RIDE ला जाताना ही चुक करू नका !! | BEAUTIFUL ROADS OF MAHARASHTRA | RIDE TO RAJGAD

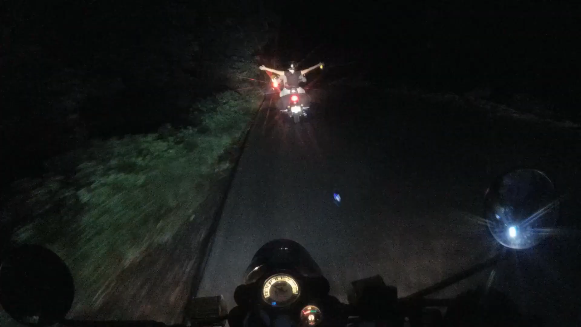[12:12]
तर आपल्याला इथेच वर स्टे करण्यासाठी जायचं आहे गाईज. वा हे बघ, तिथे लाईट बघ, लाईट बघ, लाईट लाईट कशी दिसते बघ धुक्यांमुळे.
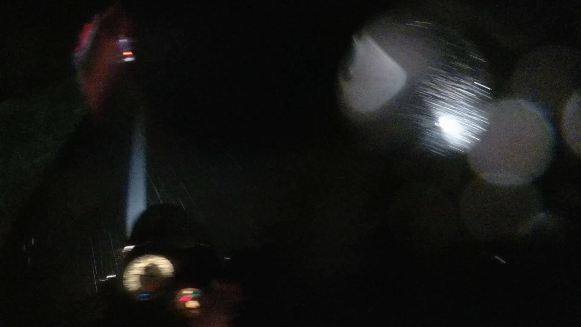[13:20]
आणि ज्या गोष्टीची कमी होती फायनली ती गोष्ट सुद्धा आम्हाला भेटते,
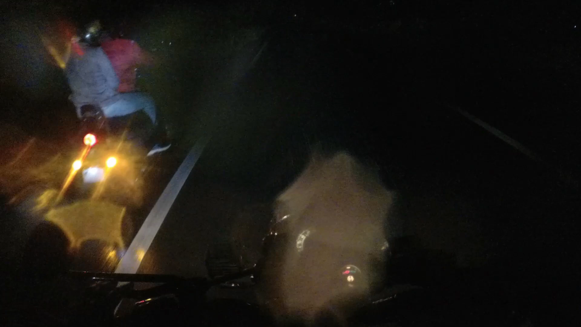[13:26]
म्हणजे खूप जोरदार असा पाऊस चालू आहे, खूप जोरदार.